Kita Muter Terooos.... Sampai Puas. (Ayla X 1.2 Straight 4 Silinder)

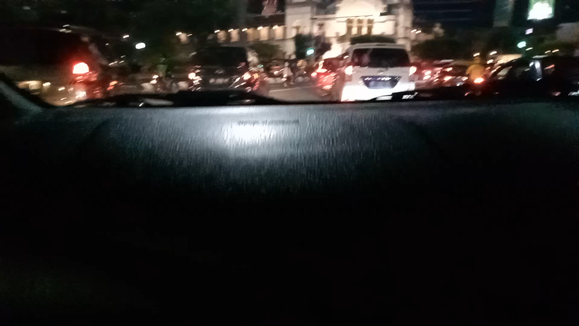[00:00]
Oke, kita mau ke Husum, ke alun-alunnya Semarang, namanya Simpang 5.
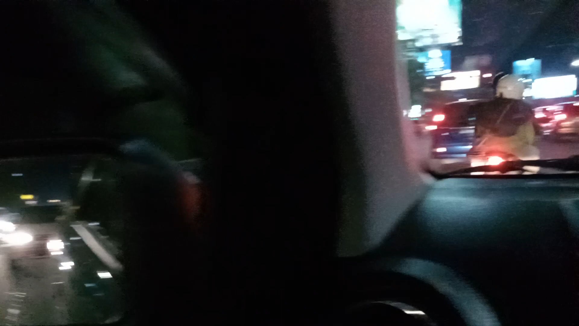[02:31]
udah, aku sikat gigi karena aku sampo ya, Pak. Wih, banyak banget kendaraan. Ini hitam-hitam apa jenengnya? Tinta. Kan papa yang kain dengan uji, masanya apa? Tinta. Oke, jalan raya. Itu KFC-nya. Tepat-tepat.
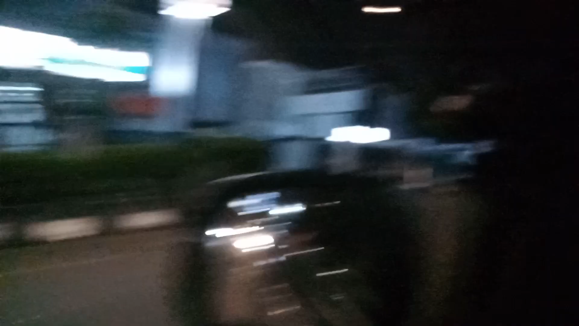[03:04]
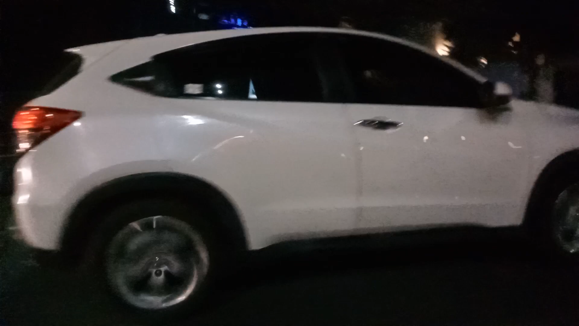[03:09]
Pizza Hut. Itu dia Pizza Hut. Oke.
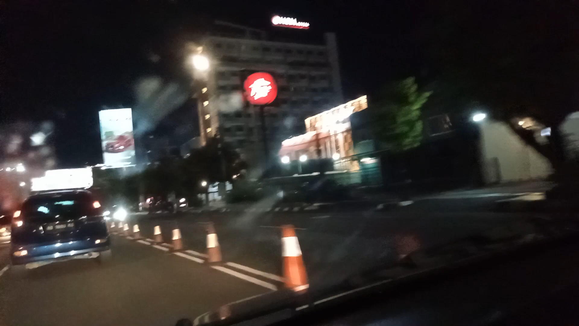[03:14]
Burger King. Burger King. Burger King ada itunya. Ada apa ya, Prof?